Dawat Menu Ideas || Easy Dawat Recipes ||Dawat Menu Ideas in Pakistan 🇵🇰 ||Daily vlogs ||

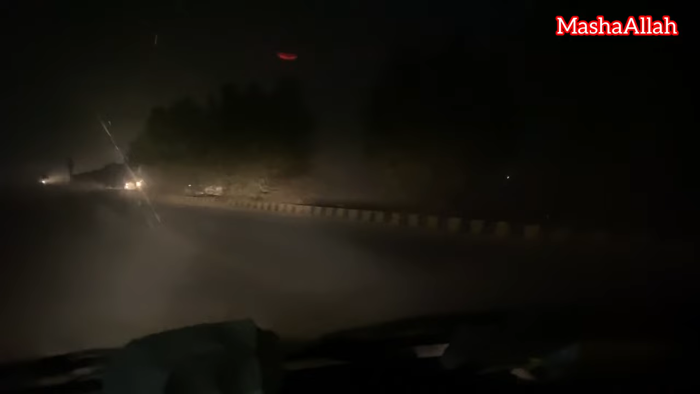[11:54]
और जी अब हम रात का टाइम है देखिए जी काफी ज्यादा धुंध हुई हुई है और हम जा रहे हैं आज तो काफी ज्यादा ही लेट हो गया है। और जी शुक्र है इस टाइम को मेडिकल स्टोर खुला हुआ है क्योंकि मुस्तफा का जो दूध था वो फिनिश था और पानी भी।